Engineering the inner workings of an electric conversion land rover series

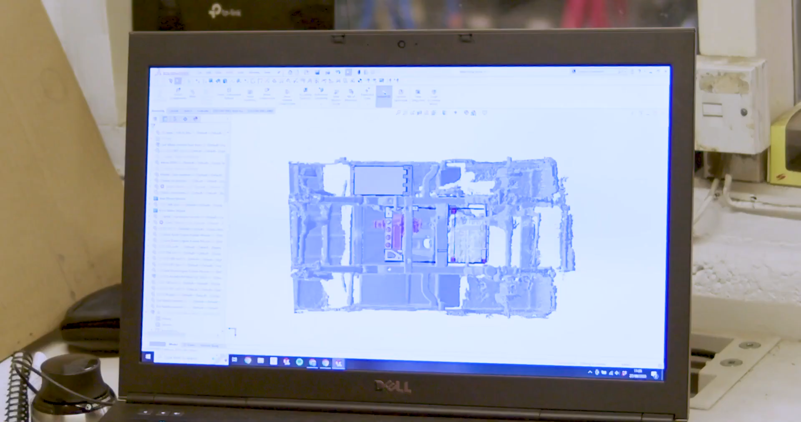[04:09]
been working on the cad here's kind of an example of the cad in progress so
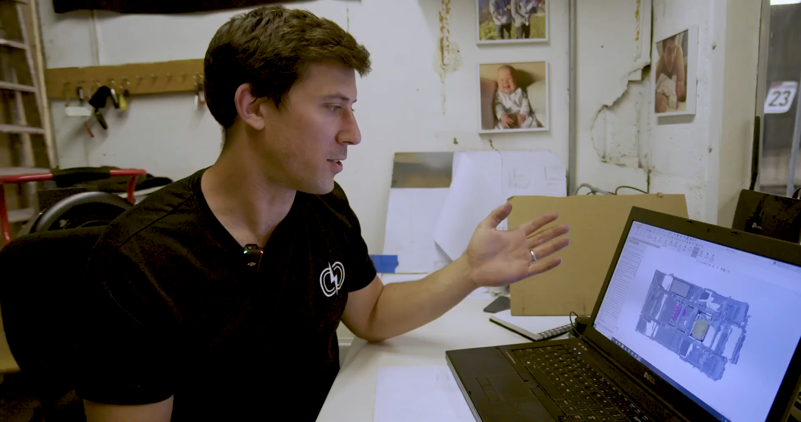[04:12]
what we do is when we first get a new car because we've done this all for the series twos the series threes it's all done it's a known product we just do small changes but when we get a new car we inspect it but we once
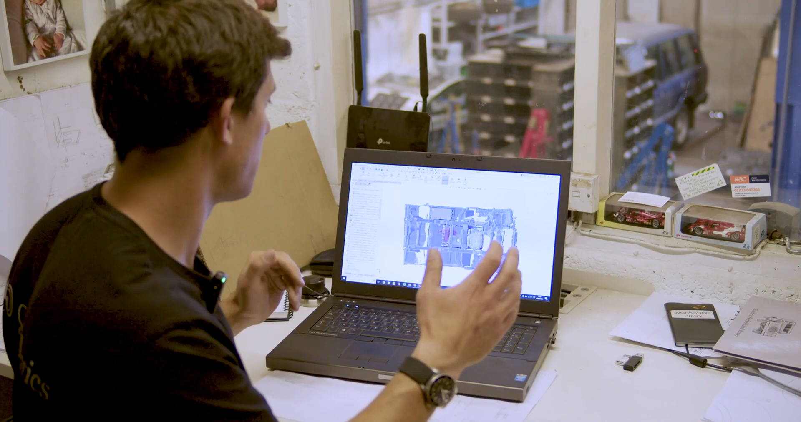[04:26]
it's stripped we we 3d scan it our our equipment is crude but that's all we really need
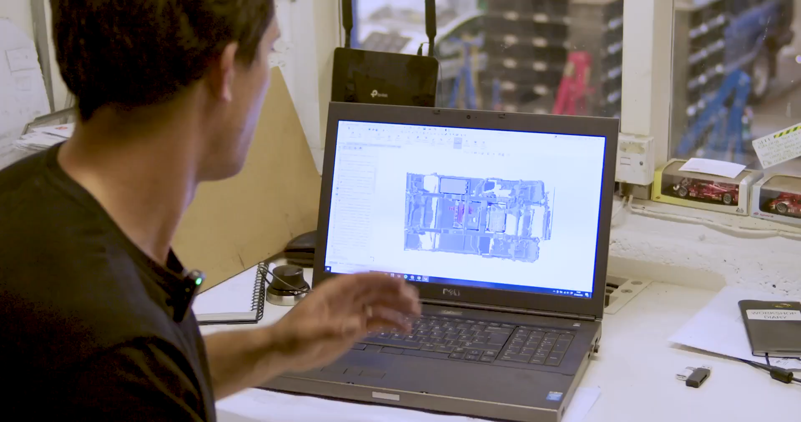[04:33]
we don't use the 3d scanning as like accurate dimensions it's
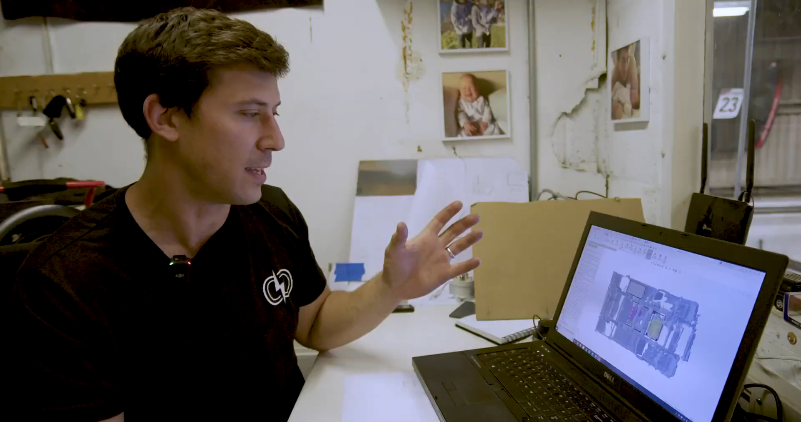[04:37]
just an aid for assembling in space and and it just gives us the reminders
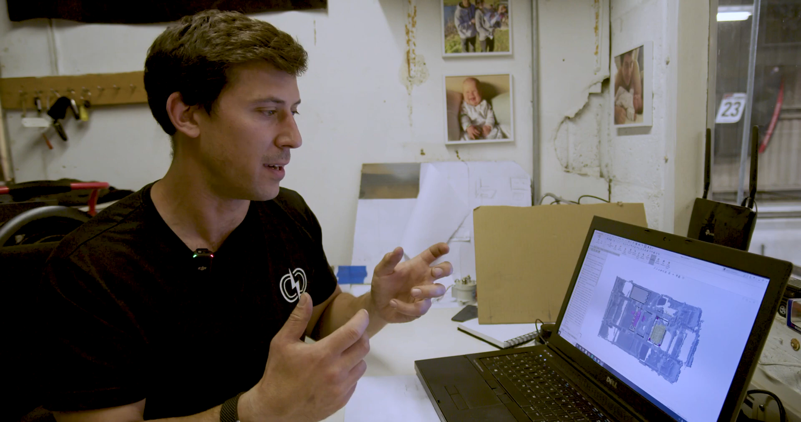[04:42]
oh there's a there's an engine mount sticking out of the chassis at that point it's it speeds up the chuck around
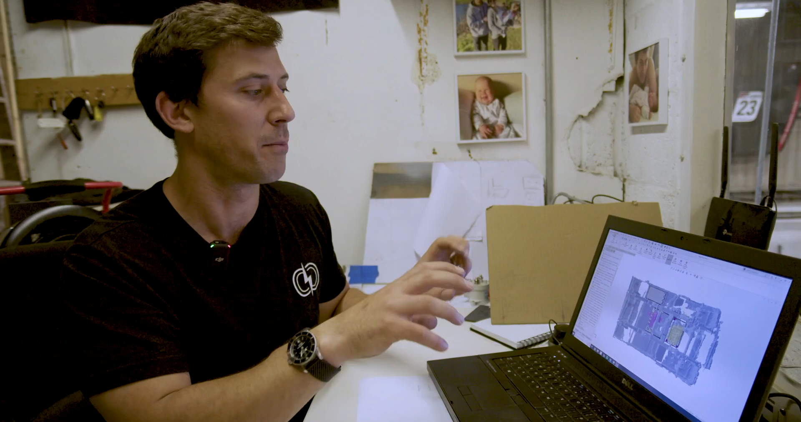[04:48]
process whilst we're trying to get all the parts to fit
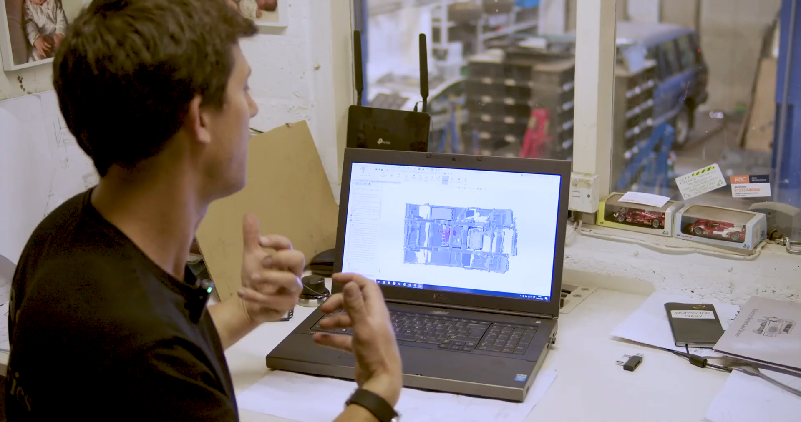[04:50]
you know in in 3d space in in a sensible in
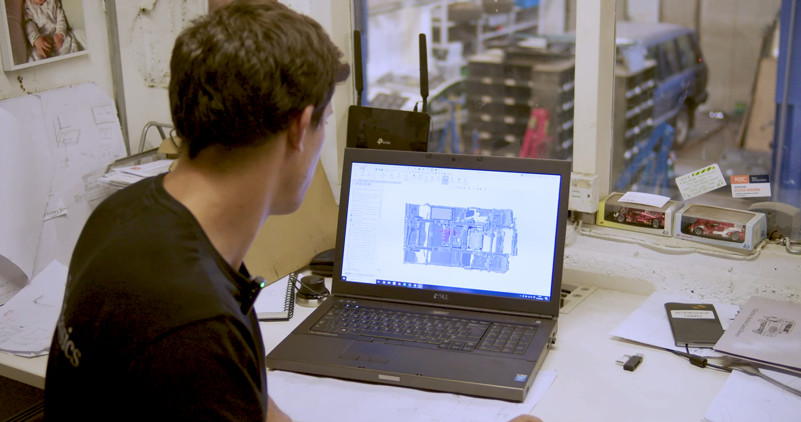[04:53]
sensible positions um so yeah you can see here this is this is looking at the underside
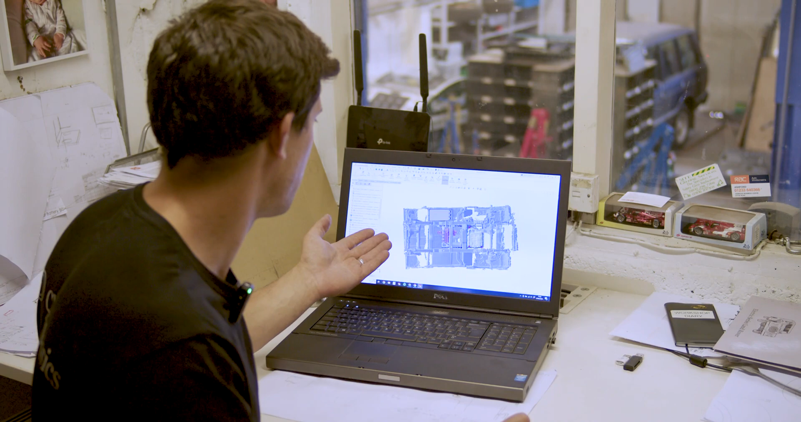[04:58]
of the series one at the moment
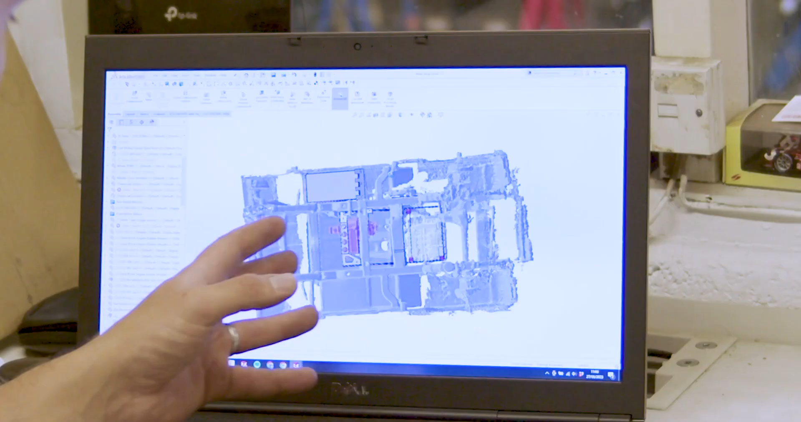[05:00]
got battery box got the the lt 230 transmission our subframe the motor the spin around you can see um it's it's fluffy in the bits that don't matter but actually close around the
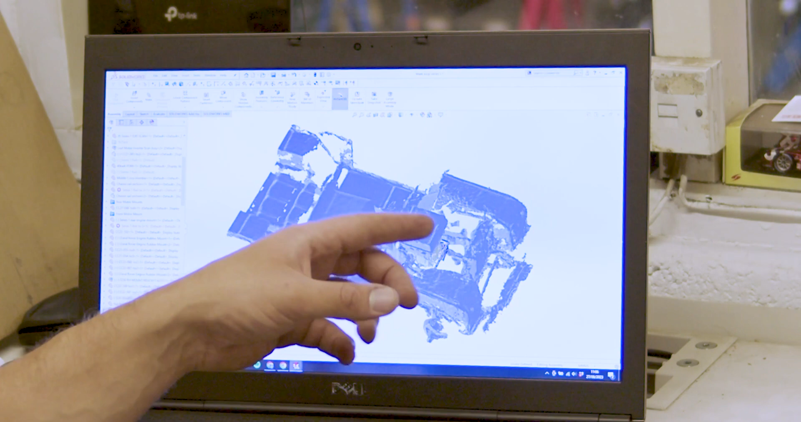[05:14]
chassis around the seat boxes is we've got some reasonable detail so yeah we utilize the uh um
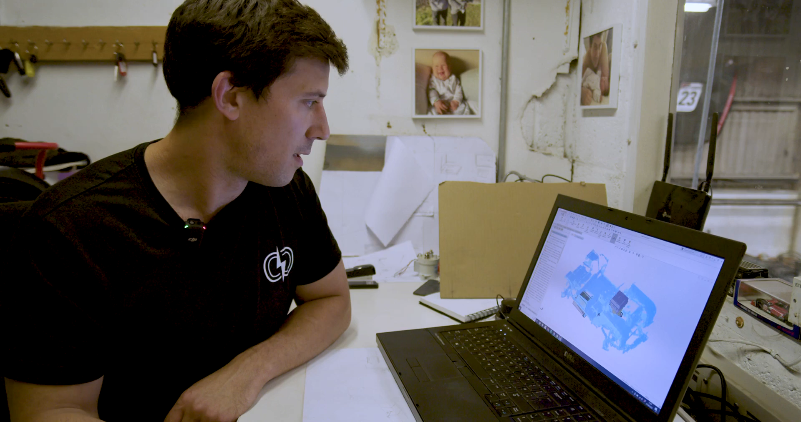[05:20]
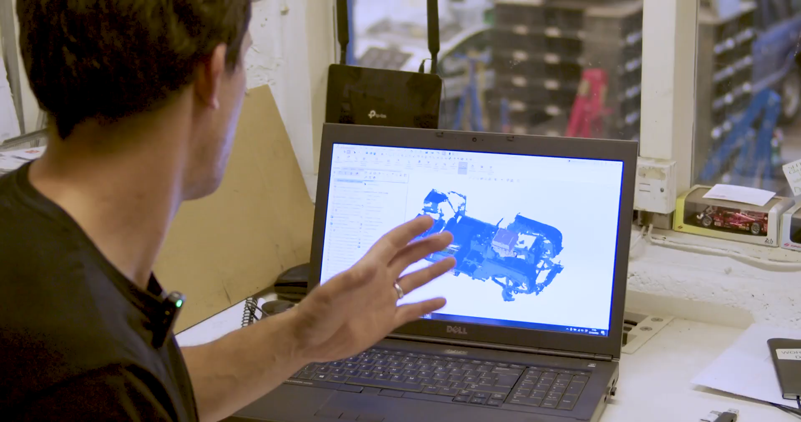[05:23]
the 3d scans very effectively there like i said we don't worry about the detail and and the the accuracy with it it's purely as a as a sort of
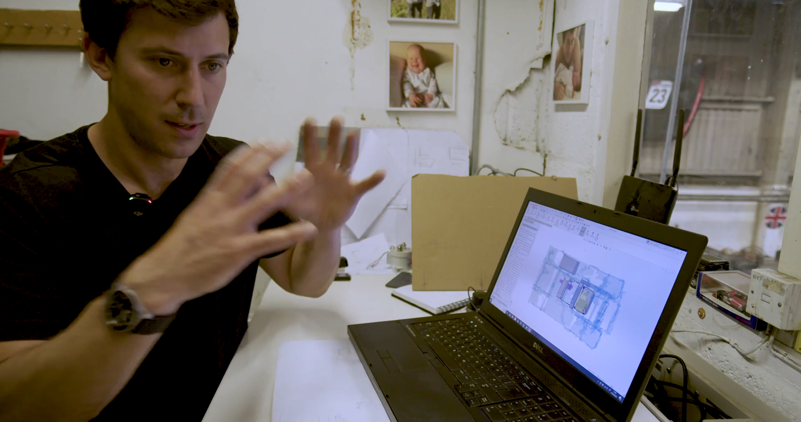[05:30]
it describes the space to us so we can just get stuff in nice and quickly so now you can
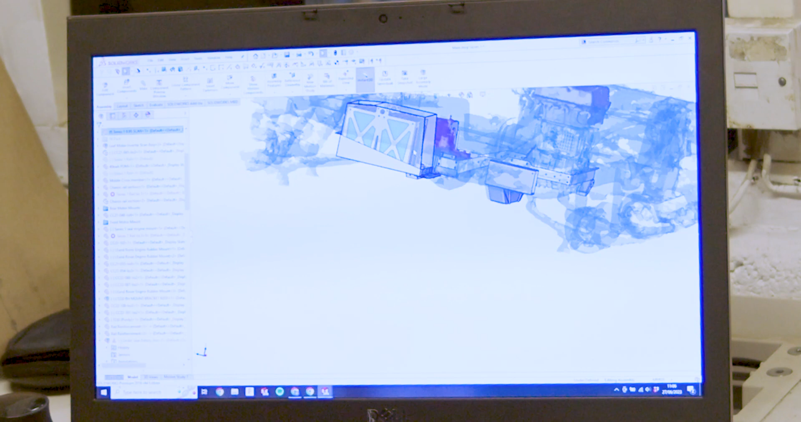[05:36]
see in this 3d model how
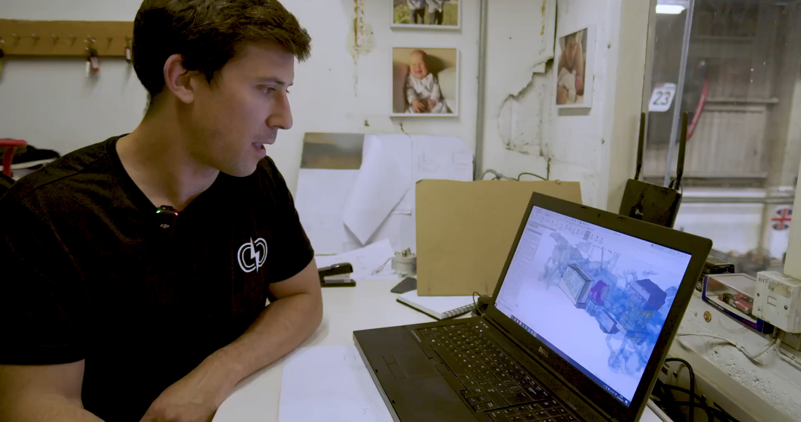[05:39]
everything's laid out so you've got
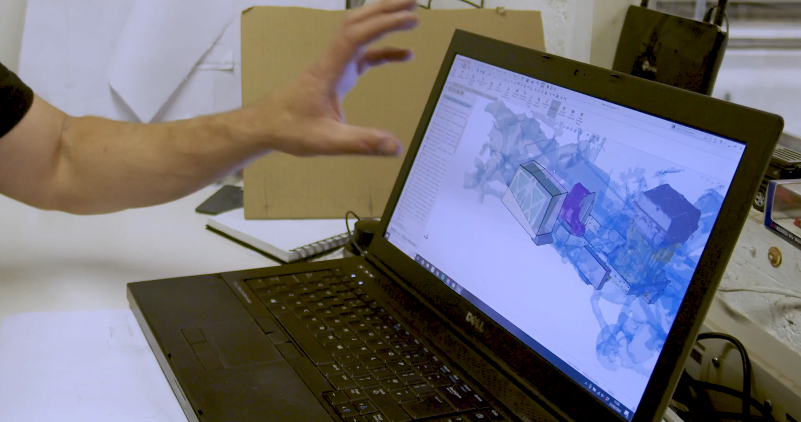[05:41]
the this is the battery box we've been working on it's
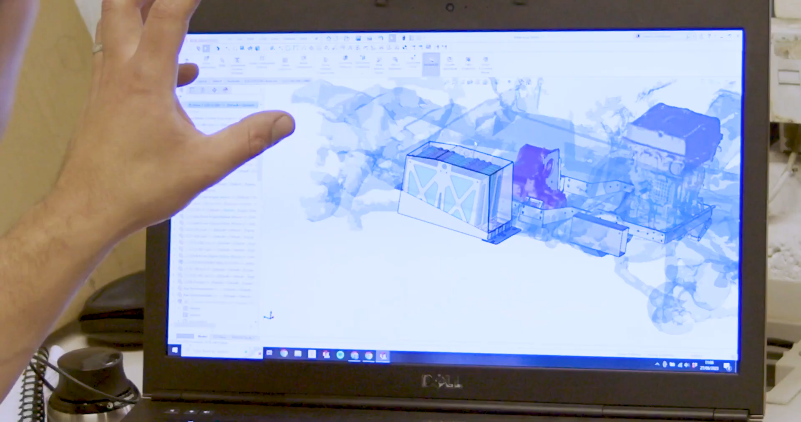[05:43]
it's we i'm really
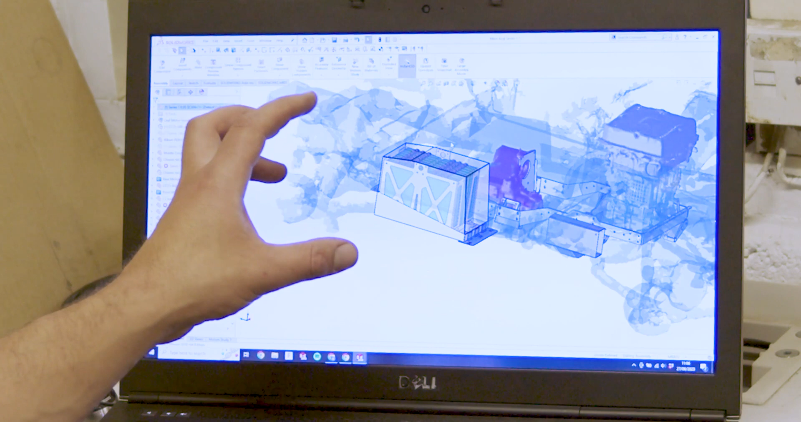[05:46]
pleased with how alphys managed to compact the the design